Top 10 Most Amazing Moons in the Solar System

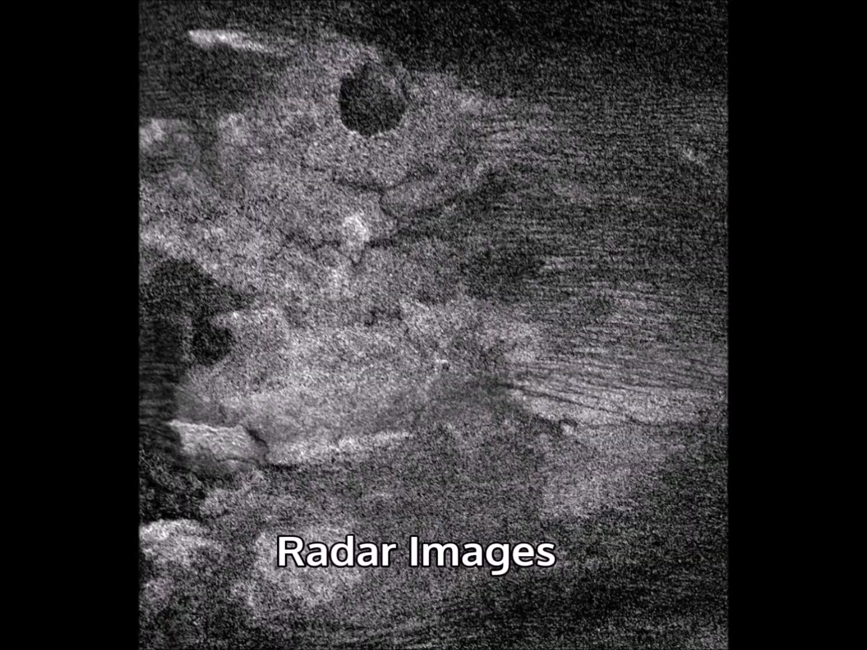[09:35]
Dark plains, sand dunes, and mountains are predominant. But there are a few features which appear to have been carved by flowing liquid.
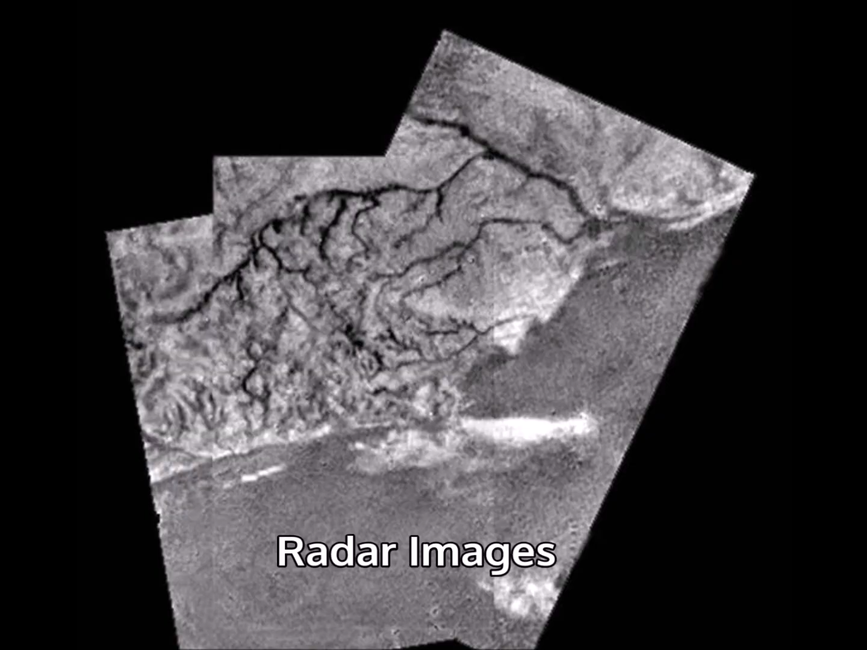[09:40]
Sure enough, observations have confirmed that there are lakes at Titan's poles. These lakes are not filled with water, but with liquid methane and other hydrocarbons.
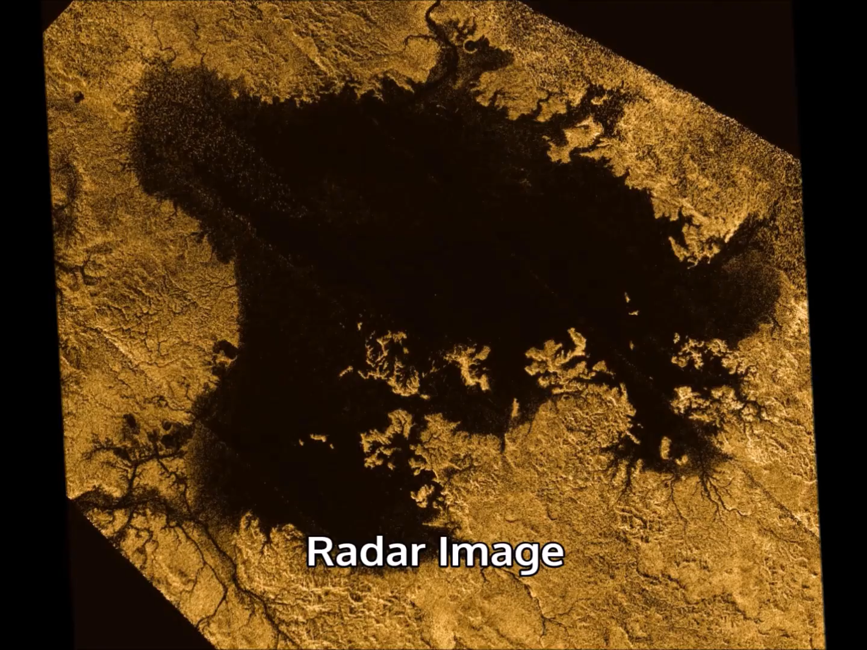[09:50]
A methane cycle, not unlike Earth's water cycle, provides methane rain, creating the features we see.